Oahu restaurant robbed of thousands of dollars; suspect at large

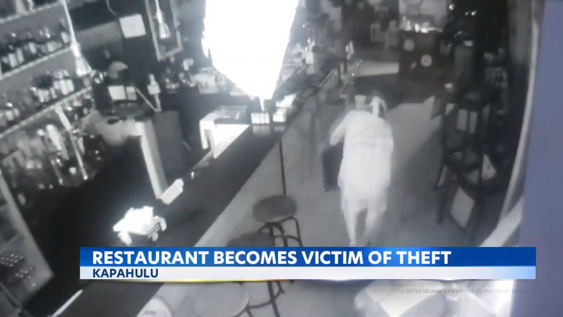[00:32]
The suspect walked away with two cash registers, a safe filled with thousands of dollars and internet equipment, all adding up to about $5,000.